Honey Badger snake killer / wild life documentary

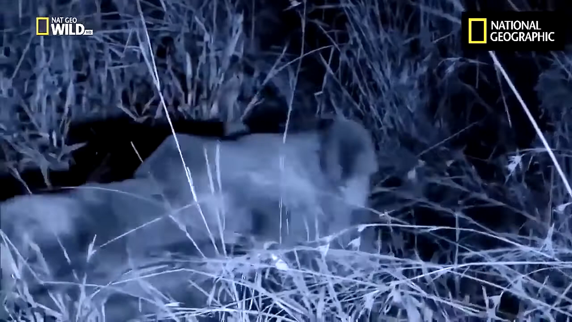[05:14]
these lions are caught a honey badger but its skin is so tough they're having a hard time striking the final blow
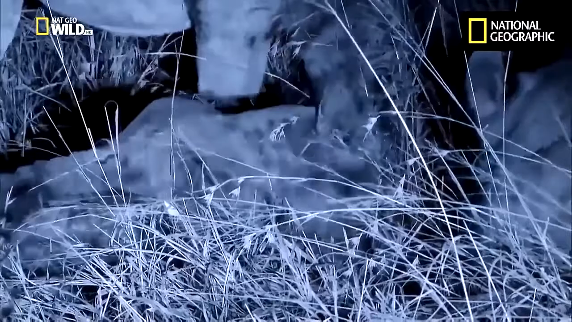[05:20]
honey badger honey badger skin is only loosely connected to muscle making it almost impossible for a predator to get a grip
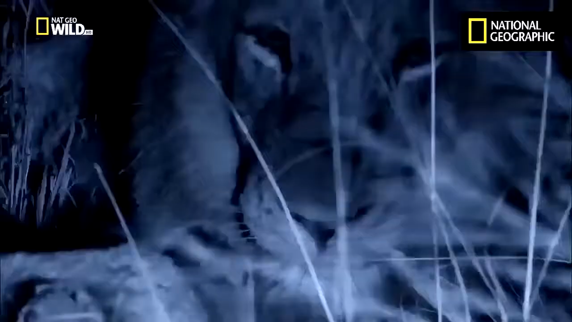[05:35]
the badger makes the lions work hard for their dinner by dawn he finally gives up
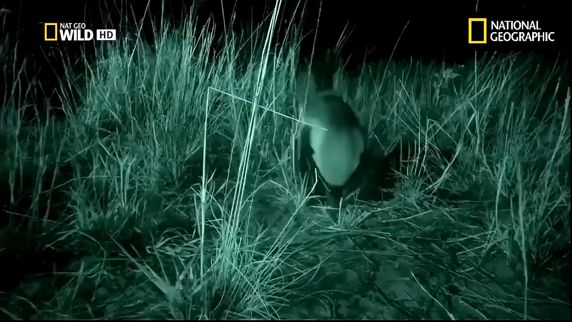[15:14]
harder to see but a badger's sense of smell works just as well in the dark
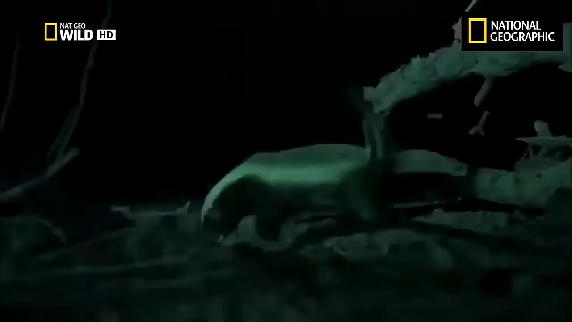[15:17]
and if you bring along an ultraviolet light scorpions will glow
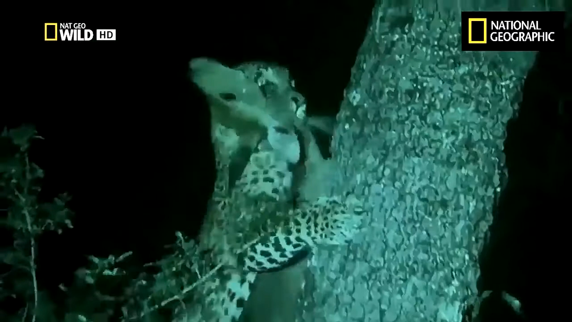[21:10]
and they often stash food high up trees, out of reach for most competitors.